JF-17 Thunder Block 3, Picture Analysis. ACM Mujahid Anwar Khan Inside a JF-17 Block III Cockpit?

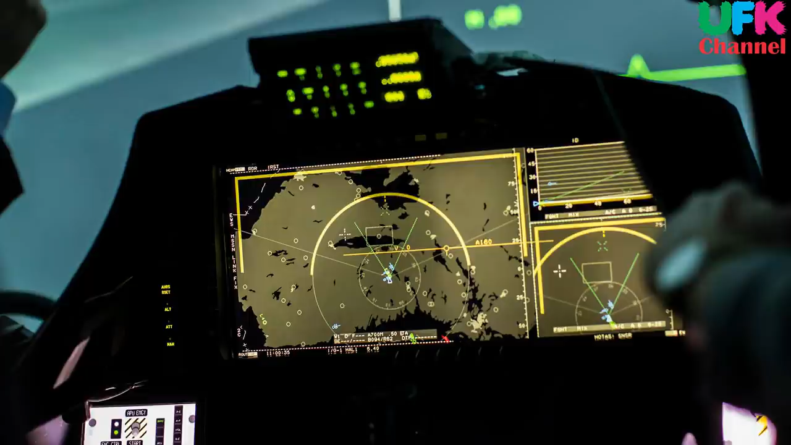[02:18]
کر کے صرف ایک بڑی ایم ایف ڈی لگا دی ہوئی ہے اب جو فیف جنریشن کے جہاز سے ان کے اندر انہوں